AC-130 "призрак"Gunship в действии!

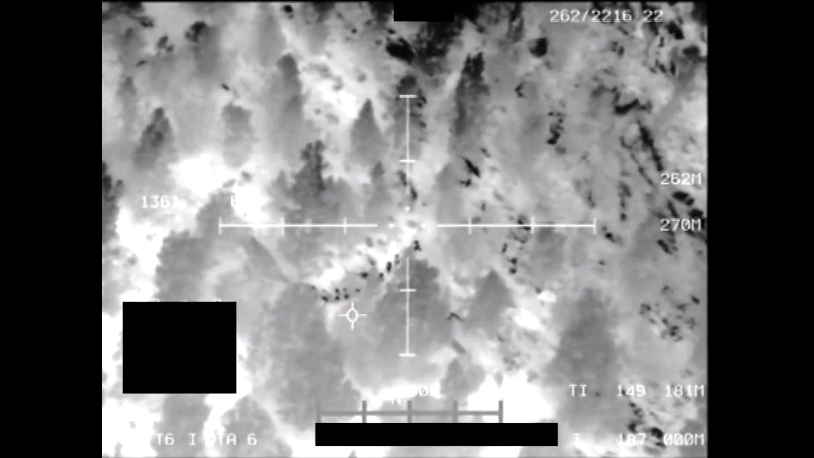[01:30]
You're clear to engage 105 airboats.
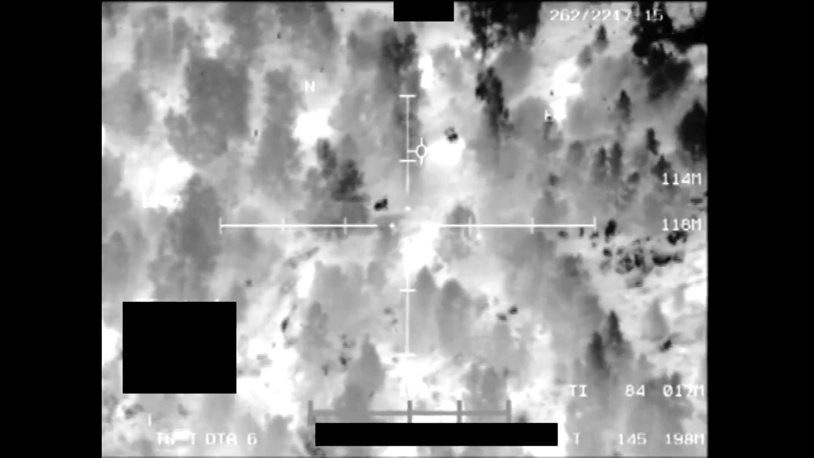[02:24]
All players, all players, rounds away. In the area. Gun ready. Then two. They're getting. 10 in half. 10 in half. Gun ready. Direct. Oh. Direct. 10 in 2. I see your team. All right, off the trigger. Turn around the orbit. On the other side of the terrain.
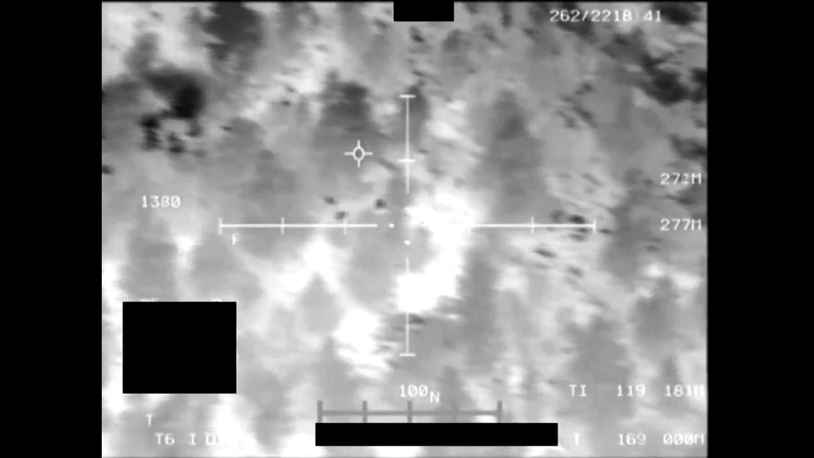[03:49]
Go. Browns me area. Good shots. Good impacts. Lead is off left. You got him, IR. Clear. I was tracking. Copy that.
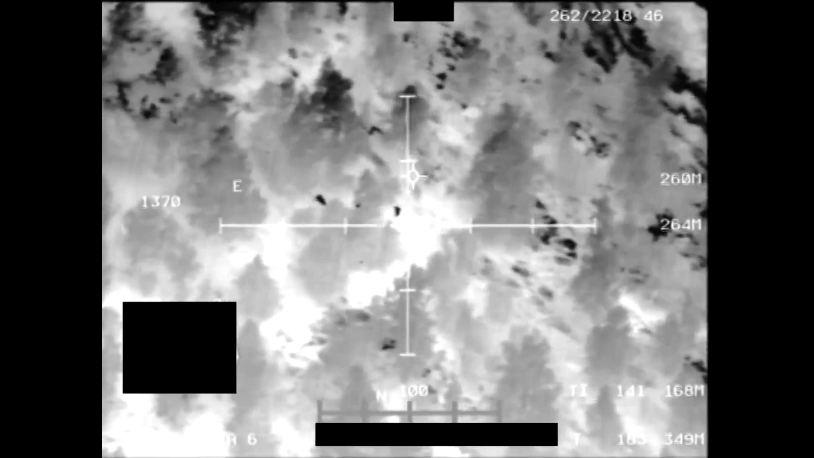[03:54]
Pilot, FOCO IR. Drive out of trainable. All players. All players. Going hot. Let's talk. Copy that. Going hot. 105. These rounds are away. Direct. Direct. Direct. 5-2. Confirm that you're going guns only. With that two. With that two. Direct. Guns only. Direct. You got it.
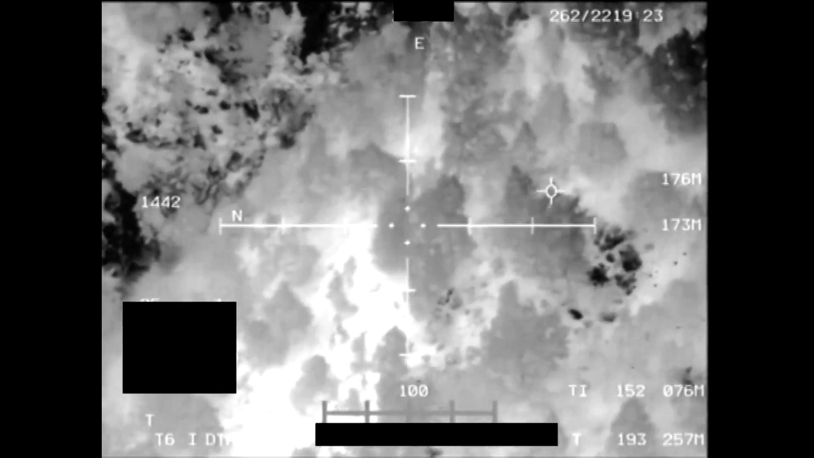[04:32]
Any firm visual. Copy. Clear. Direct. Gun ready. Direct. Can't hear it. All right.
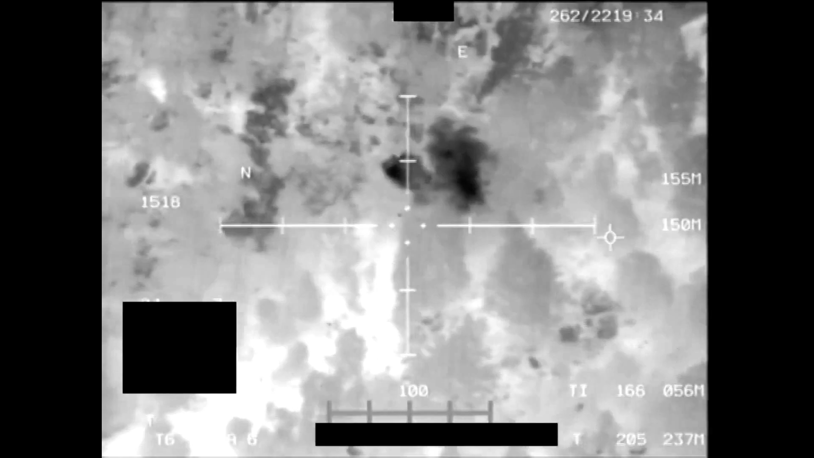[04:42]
Coming at you on the geometry. Off the trigger. Straight. The burn. Voice recorder on crew. Hi, FOCO you have IR-6. Out of trainable. And friendlies are still 400 meters away. FOCO's ready. Napkin burns cleared to fire. IR-6.
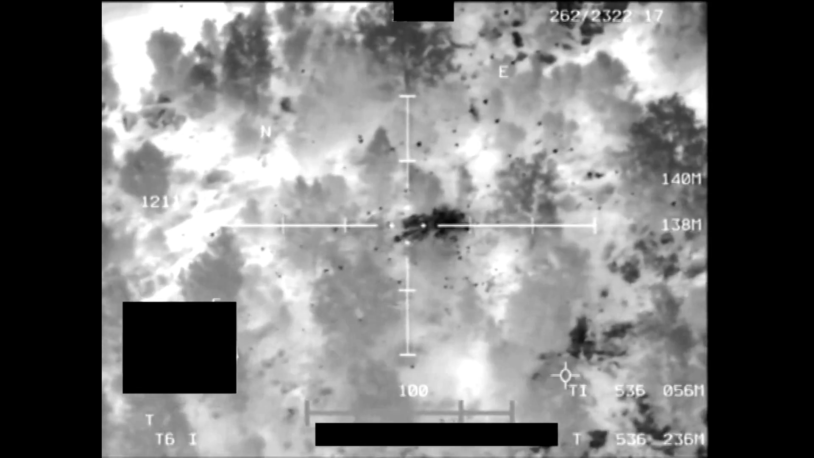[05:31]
Was a PD. Tree fell. Timber. That's crazy. Zero too low. I'm not seeing much of anything. It looked like that first one was a good hit. You knocked the tree down that he was underneath.